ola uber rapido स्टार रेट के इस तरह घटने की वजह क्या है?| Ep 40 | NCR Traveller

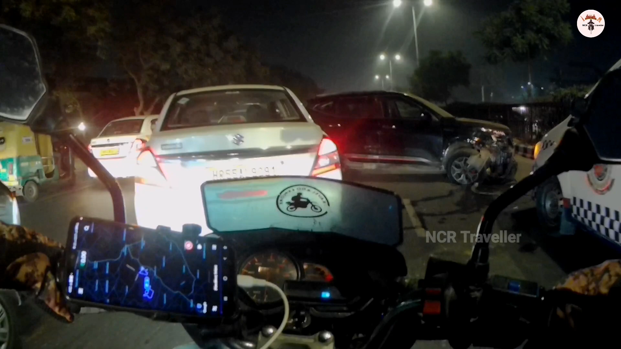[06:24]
कि यह सल्टों से देखो कितनी बुरी तरह से एक्सिडेंट हो रहा है देख रहे हो रात को देकर नहीं चलाते तो यह लता हो जाता है गाड़ी घुम के एक दम सच वह बेटा यहां से आए